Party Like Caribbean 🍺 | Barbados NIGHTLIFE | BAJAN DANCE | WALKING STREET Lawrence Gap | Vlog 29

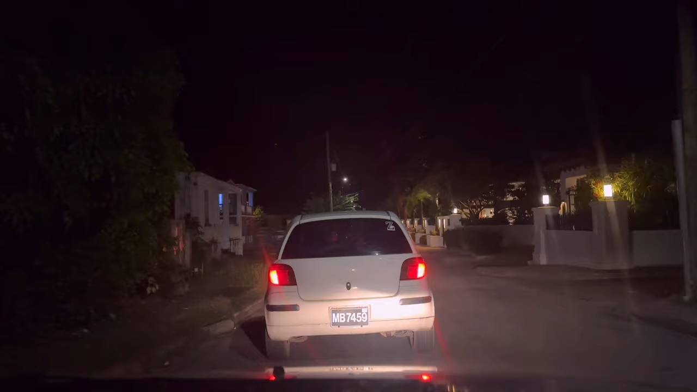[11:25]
पता नहीं कहाँ कौन ठोक देता है, चलाना नहीं आता इन लोग को, गाड़ियाँ ले लेते हैं। अरे भाई ठोकेगा क्या। गाइस ये रही ऑस्टिन फिश मार्केट, आ गए हम लोग आज यहाँ भी, बताया था ना अभी आपको पहुँच रहा हूँ,